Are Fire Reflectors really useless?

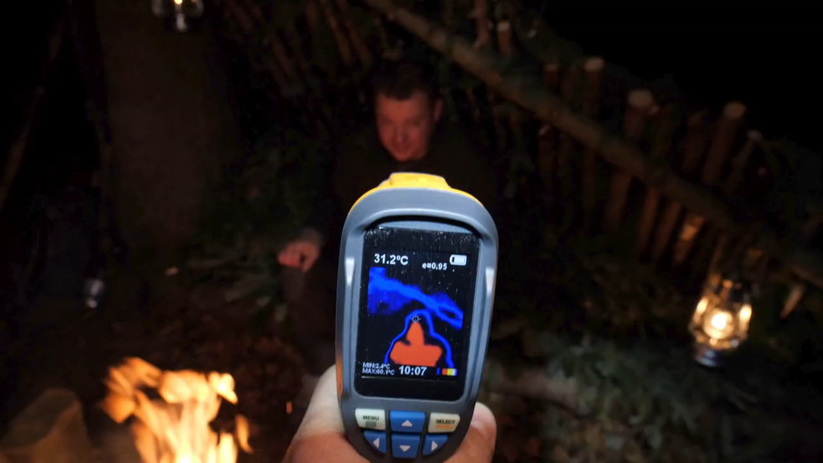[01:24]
On screen: spot 31.2°C
But what I can do is to measure the radiation heat with my infrared camera on my front and on my back on different fire reflector settings.